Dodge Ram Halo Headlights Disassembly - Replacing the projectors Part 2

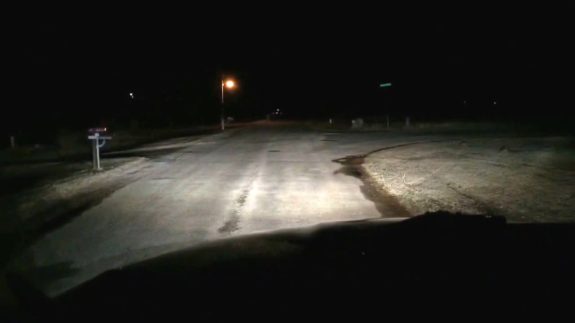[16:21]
okay here is the final product I told you guys I would show you what the pattern was once I got the headlights in and got a main and here's what it looks like pretty good pretty darn happy with it that's low beams that's high beams back to low beams sorry for the shaky video pretty rough road I'm on but that's kind of what it looks like pretty
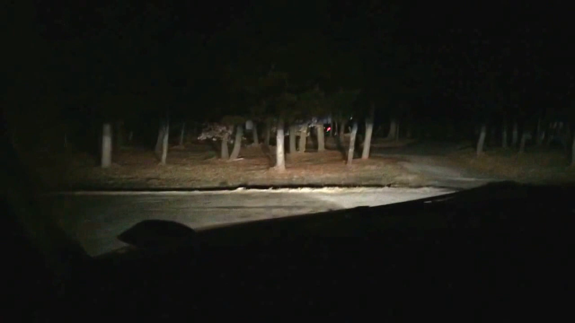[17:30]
dark road here and show you what it looks like it's low beam that's high beam there beam there couldn't be happier back to low beam
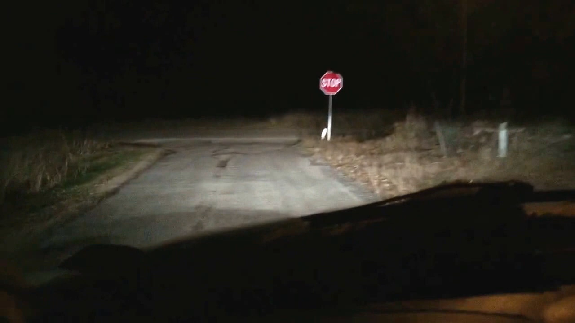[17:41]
take you out on the road here and show you back roads here in Oklahoma that's low beam there that's high beam like I said the phone doesn't do it justice it looks a lot better than that in person